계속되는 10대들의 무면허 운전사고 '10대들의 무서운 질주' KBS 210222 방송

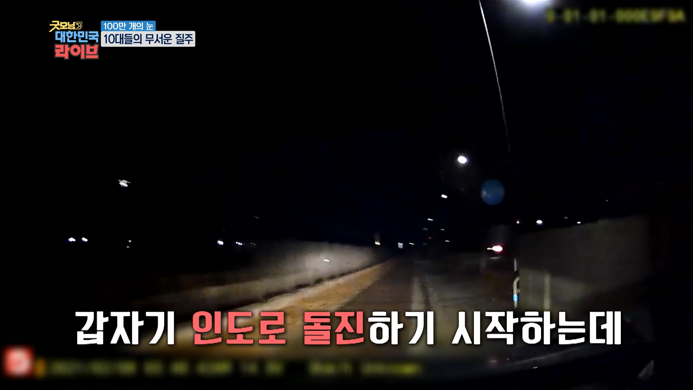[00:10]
어두운 길을 빠른 속도로 주행하는 걸 보니 불안불안해 보입니다.
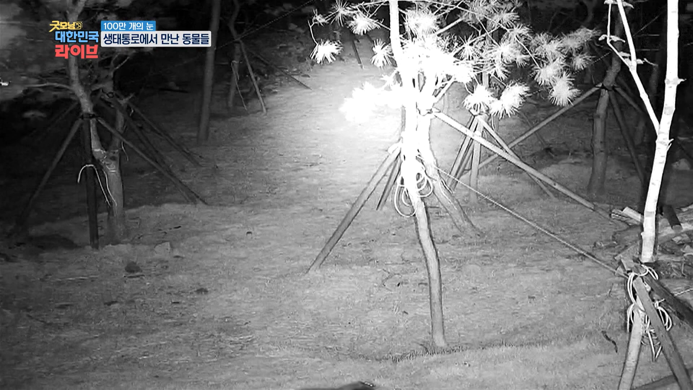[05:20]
동물 관찰용 CCTV에 오소리 한 마리가 등장합니다. 오소리? 이 작은 오소리는 주변을 살짝 경계한 것이더니 갑자기 언덕을 대굴대굴 대굴대굴 굴려내려가기 시작합니다. 그리고 또 구르고 너무 걸어서 다리라도 좀 아팠나요? 귀여운 모습이죠? 대굴대굴 굴러요. 네, 계속 굴러요. 대굴대굴 계속 굴러내려갑니다. 다른 날입니다. 이번에는 쭉 뻗은 다리를 가진 동물이 등장했습니다. 어떤 동물인지 한번 해볼까요? 고라니입니다.